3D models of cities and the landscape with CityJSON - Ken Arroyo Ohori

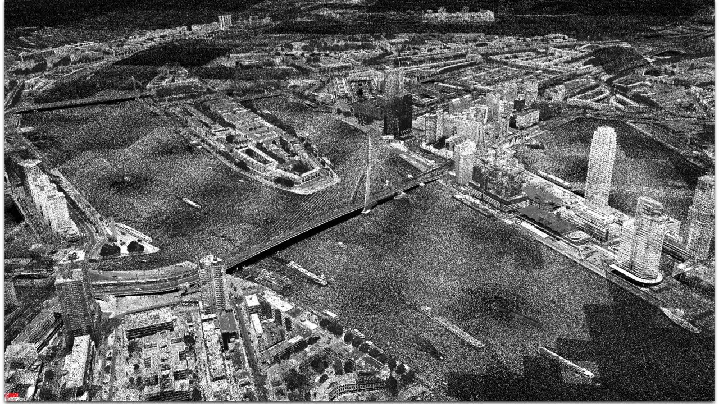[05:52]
a big set of points that are measured either from an airplane or from a helicopter from
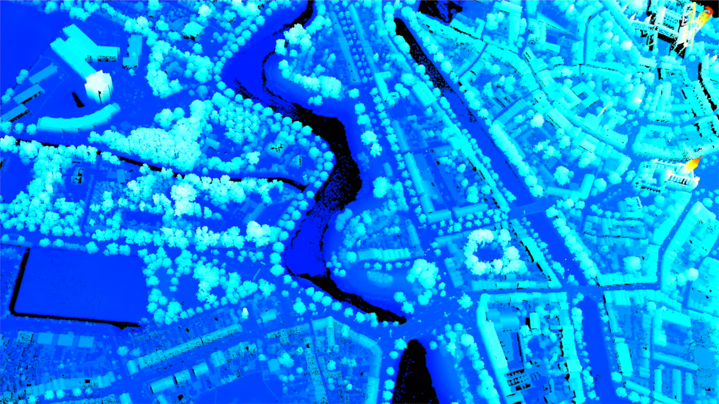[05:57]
a drone or from the ground and it has a sort of 3d model so it's
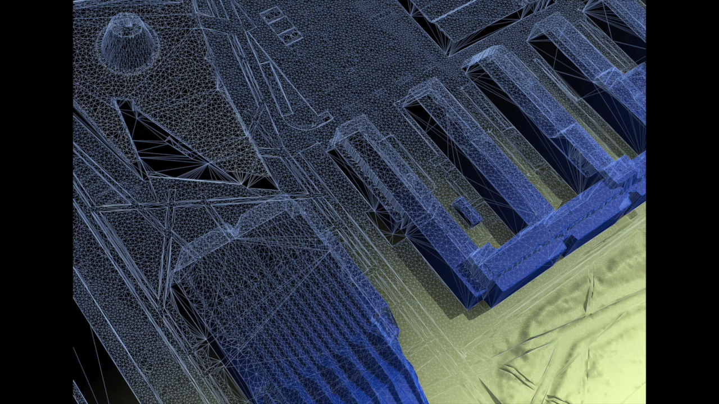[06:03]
basically a laser that going that goes back and forth and it creates a point in 3d space